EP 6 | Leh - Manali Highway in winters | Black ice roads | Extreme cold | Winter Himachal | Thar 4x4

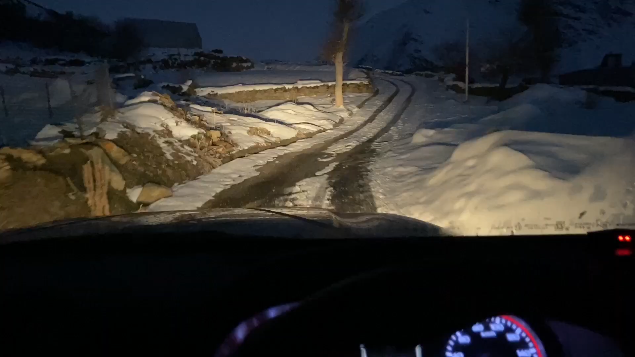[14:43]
भाई हम आ गए हैं सिसु से, पहले ये गांव पड़ता है मूर्ति जा करके, और यहाँ पर है फार्मर्स होम स्टे, और हमारा प्लान है भाई यहाँ पे स्टे करने का। भाई जगह देख रहे हो तुम भाई, कितनी गजब की जगह है, क्या बोलते हो इरफान भाई? खतरनाक है, एक नंबर जगह है ना भाई।